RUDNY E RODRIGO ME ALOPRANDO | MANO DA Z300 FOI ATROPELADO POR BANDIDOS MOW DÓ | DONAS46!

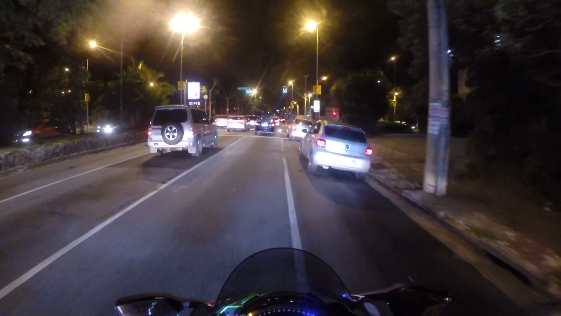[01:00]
Nove de julho, estamos cruzando a nove de julho Está a gente indo à Avenida Ibirapuera Vamos comer um churrasquinho da Elícia Ficar ligeiro com os radares
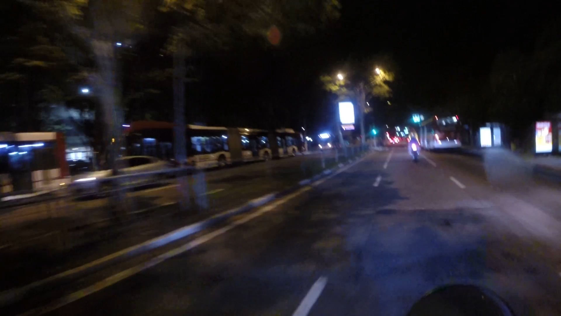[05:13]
Fica ligeiro Vamos andar na mural